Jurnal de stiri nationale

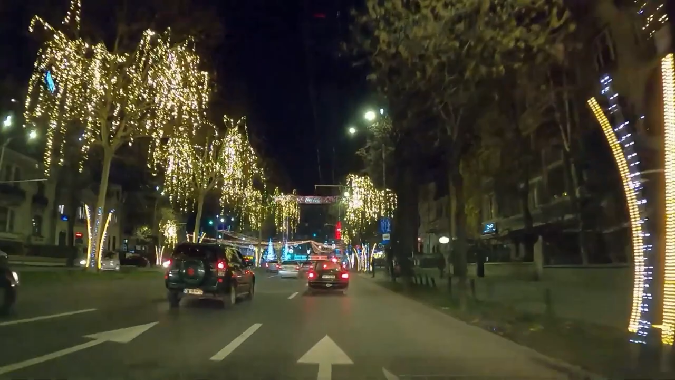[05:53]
Luminițele au fost deja instalate pe mai multe bulevarde, între care Unirii, la Scărcat Argiul, Regele Mihai I și șoseaua Chiselef.